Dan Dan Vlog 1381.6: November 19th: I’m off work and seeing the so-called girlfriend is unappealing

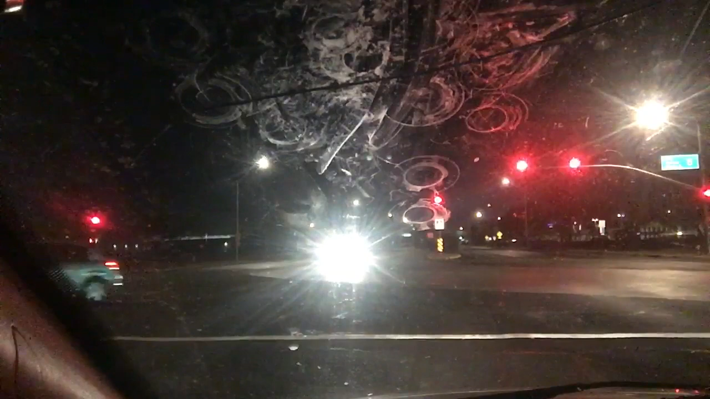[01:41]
So. As I just forget what 43 plus 5 is. 1048. Managed to time this light good enough to get the green left arrow. Usually I don't. And there's no really getting that green left arrow.
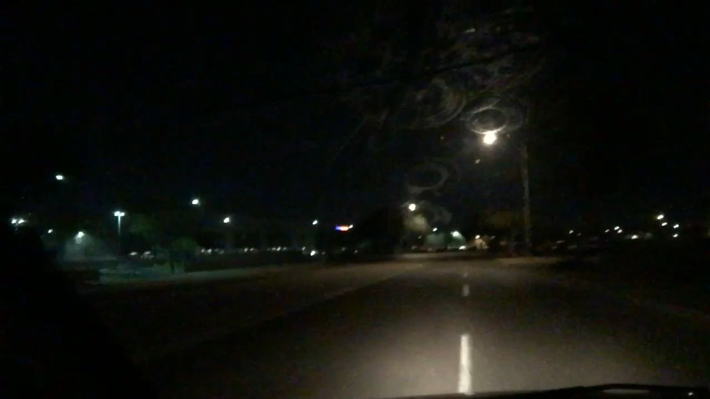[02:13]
The trick is just being where I was when all the lights are red. Any other time and that is a painfully long line. But as long as you are where I am, when the light that goes straight turns green, you'll also get that green left arrow. So it was a fun night at work. I'm bummed I couldn't keep working. I'm wide awake and feeling pretty energized.
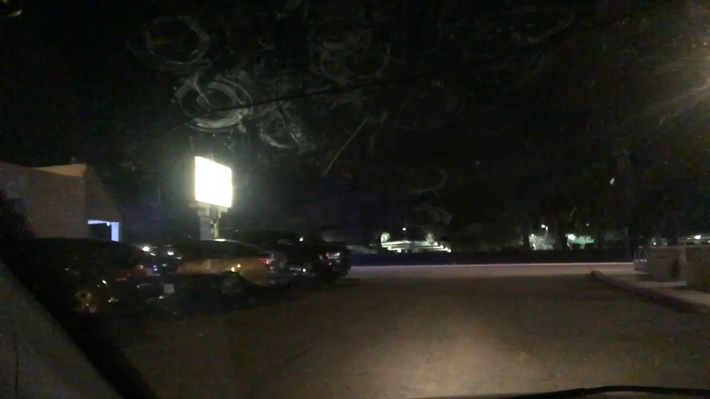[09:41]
First glance, I thought that Jeep SUV on the left was there but it's not. Of course, for karaoke I could always go out to a Sunday night. Probably get one song in over at Newtown Saloon. They do their show tunes thing on Sunday night. I'm not really doing that.